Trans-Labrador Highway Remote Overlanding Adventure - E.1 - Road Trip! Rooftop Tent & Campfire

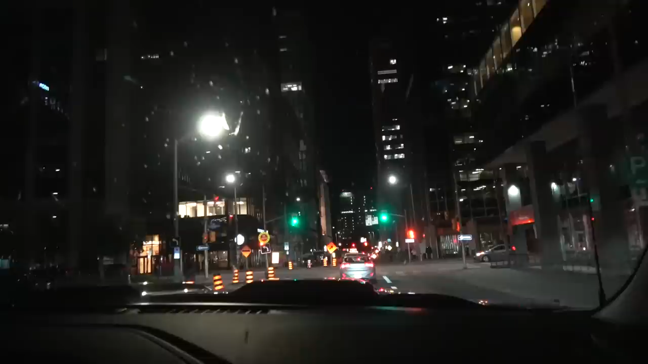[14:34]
So we did about 5 hours, and we got caught into some terrible traffic and had to cut through downtown Ottawa. It was just terrible.